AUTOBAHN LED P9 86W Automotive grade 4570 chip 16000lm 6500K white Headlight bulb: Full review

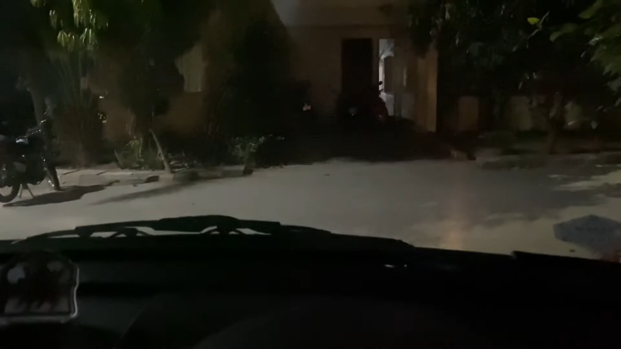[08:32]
this is night testing of a stationary vehicle with p9 autobahn led headlamp so this is the low beam this is the high beam this is the high beam low beam high beam so guys i'll show you on how it performs on the road so guys this is the low beam
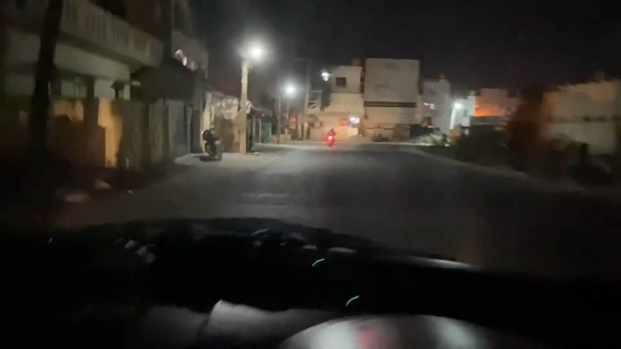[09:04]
this is without this low beam and high beam so this is led p9 from autobahn i'm testing it on the road on the highway
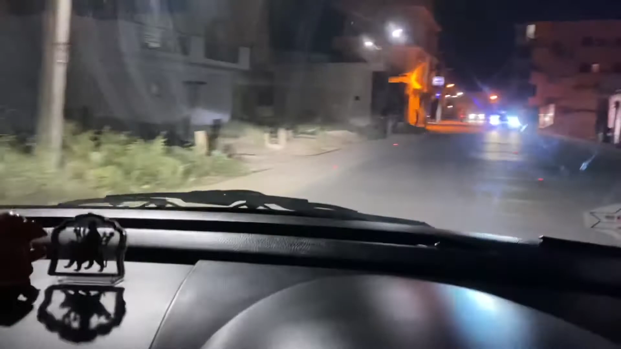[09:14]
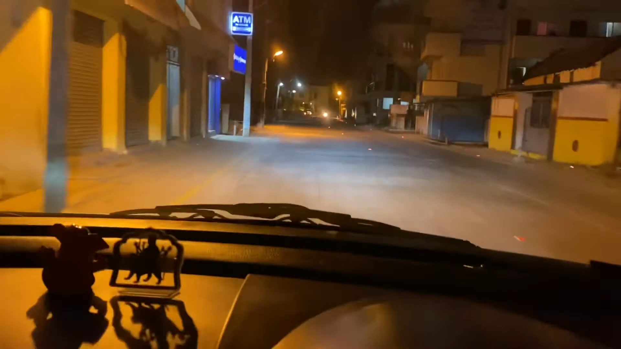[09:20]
i see the trucks are coming and i'm going to hit that deeper so this is the high beam it's pretty pretty good on suzuki swift zxi model
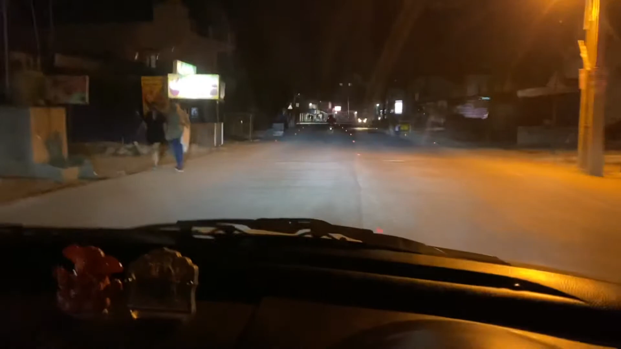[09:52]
see if they're coming on high beam so guys uh i'm using autobahn p9
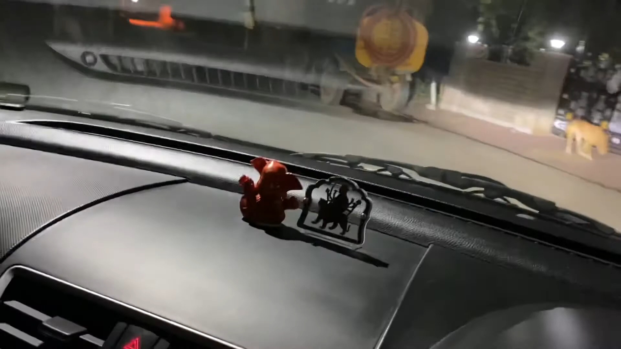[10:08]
so this is a remote area where i'm lighting with uh led
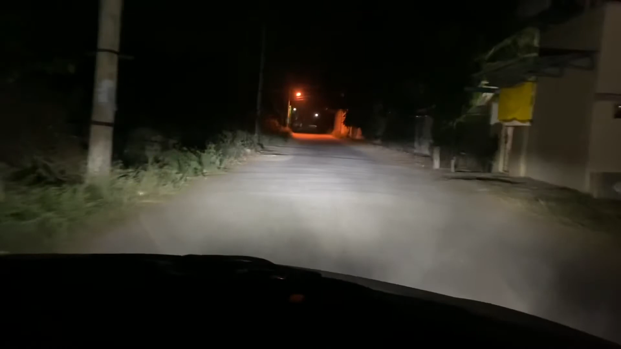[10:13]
bulbs only led low beam this is high beam roads are pretty visible
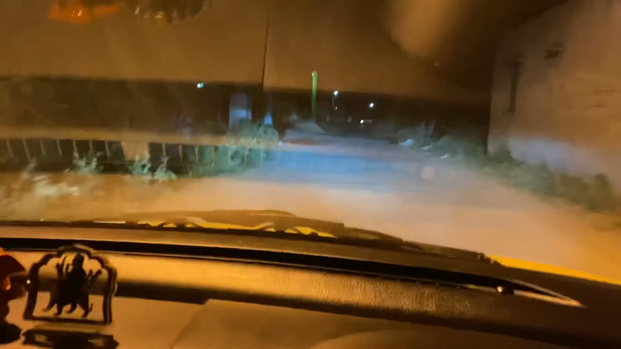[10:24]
even the watery surfaces are pretty easily seen and on the highways uh this does a good justice when the trucks are coming with high beam so that's all guys